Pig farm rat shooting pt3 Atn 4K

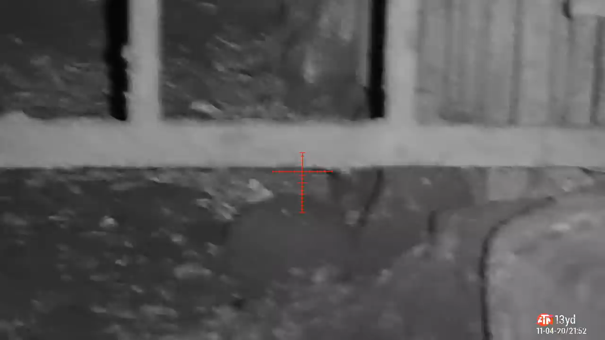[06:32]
This next shot, nice side of the head. Like I said, confidence is building with this kit, so knew I could take this shot.
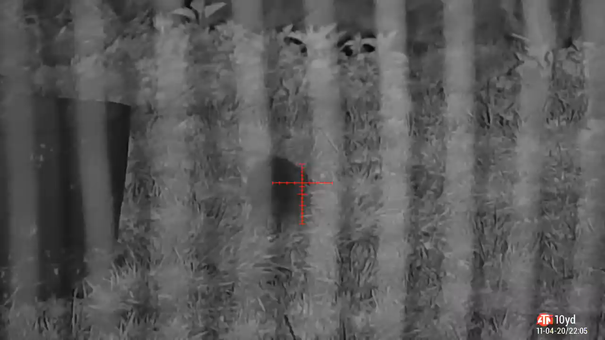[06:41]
Nice clean kill, straight down.
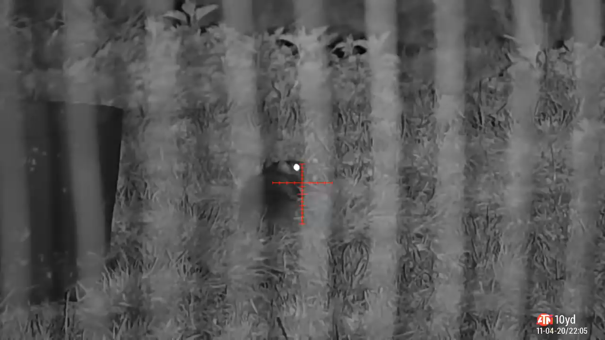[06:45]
I've seen the slow motion. This is through bars as well, remember, thin bars.
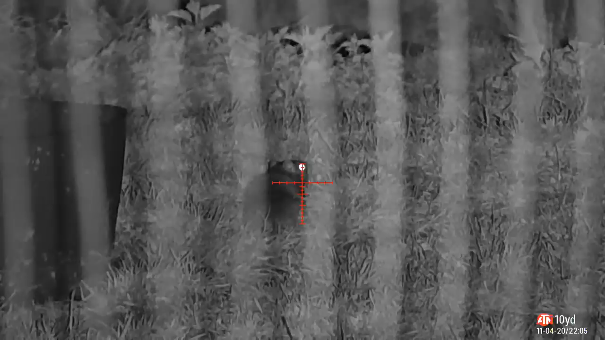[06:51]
Like I said, the ATN kit I'm using at the moment really has improved my shooting a lot.
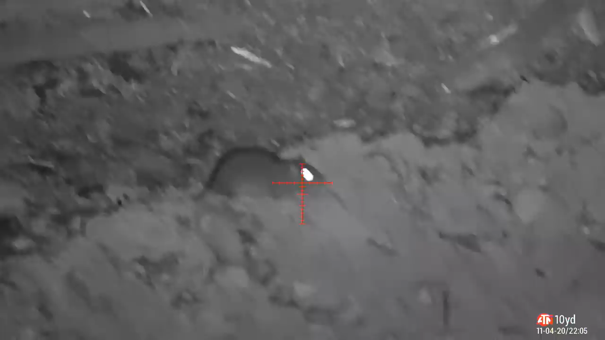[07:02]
Smaller rat, a lot of the smaller rats out, and he's down.
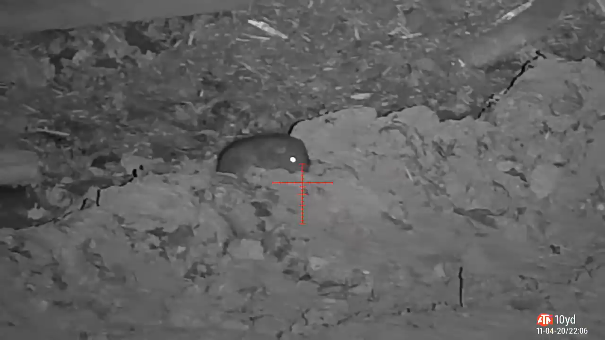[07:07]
That's because I've shot probably 150 of the big rats on this site,
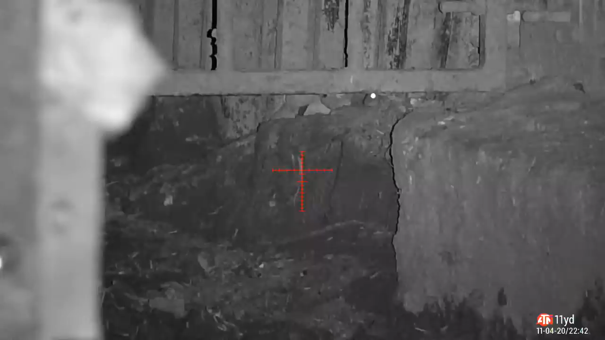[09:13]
Quite a difficult shot this one, so just about see his head. But confidence in the kit, knew I could take it. Oh, bloody hell, yes! And shortly after, another one comes out the same hole. You see him twitching there, another one comes out, literally straight after.
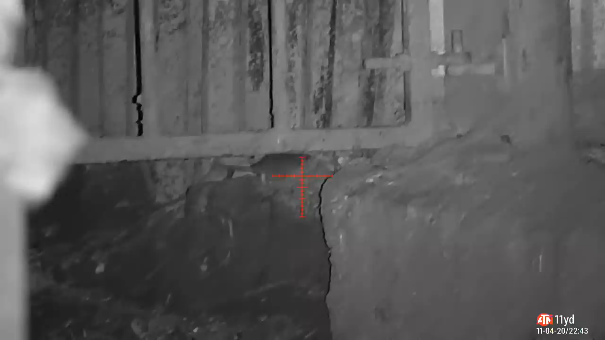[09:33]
Tries to get back in, obviously block body, the dead one. There you go, there he's gone.
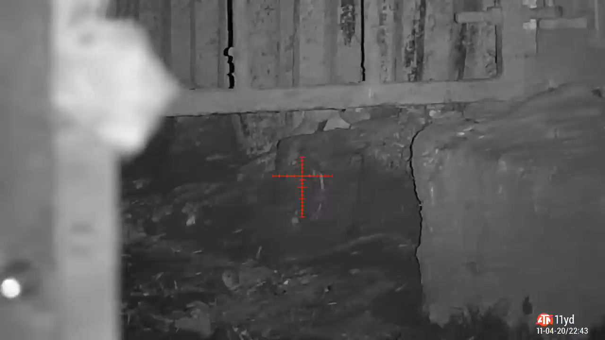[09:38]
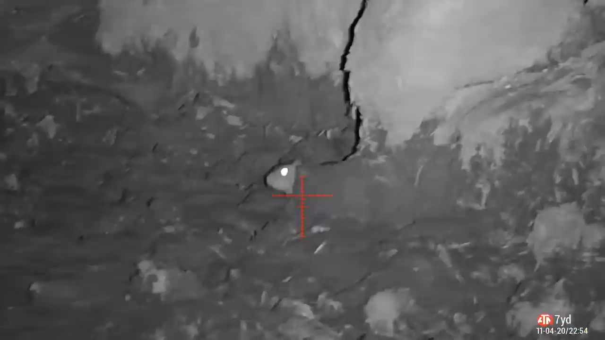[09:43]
And yep, you heard right, I forgot to load the magazine.
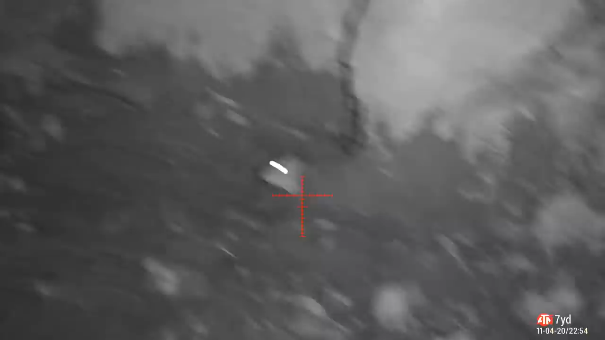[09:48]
But it's only 7 yards away. That's how quiet the gun is, even without anything coming out the end of it.
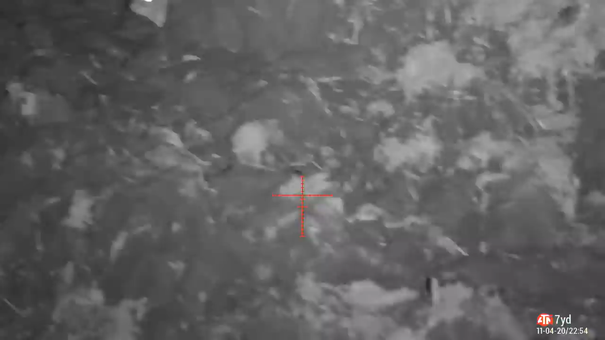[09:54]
God, the rat just stayed there, in. Oblivious.
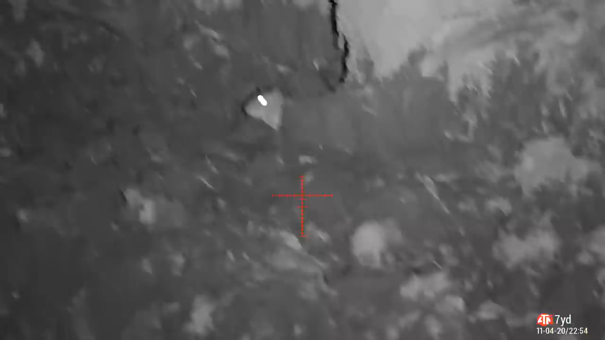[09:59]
Let me reload it, put a new magazine in it, nice, get it set back up.